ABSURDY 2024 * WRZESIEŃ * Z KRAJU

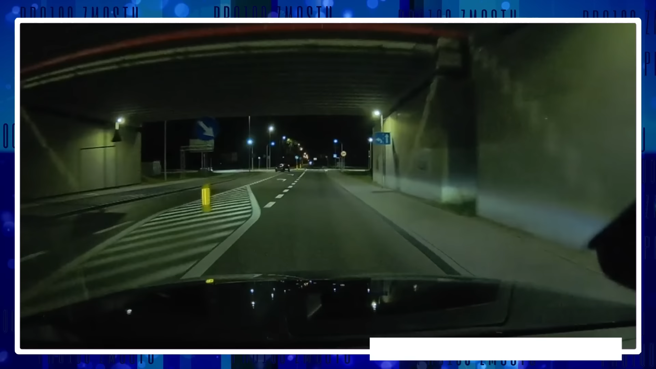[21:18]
Kierowca nagrał moment zderzenia z Łosiem, co miało miejsce przed wsią Szczaki.
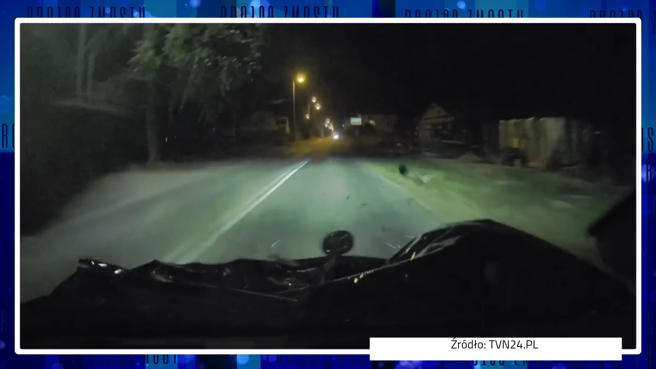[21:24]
Łoś się oddalił i niewiele robiąc sobie z całego zamieszania. W Gołdapi, na Warmii i Mazurach, po ulicach też przechadzał się Łoś.